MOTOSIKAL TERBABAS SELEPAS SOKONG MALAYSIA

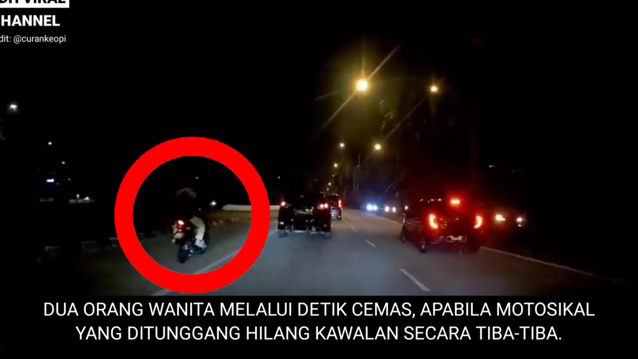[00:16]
Dua orang wanita melalui detik cemas apabila motosikal yang ditunggang hilang kawalan secara tiba-tiba.
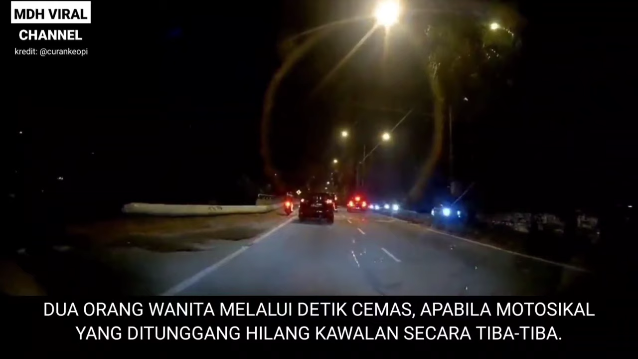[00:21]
Kejadian dikatakan berlaku ketika mereka dalam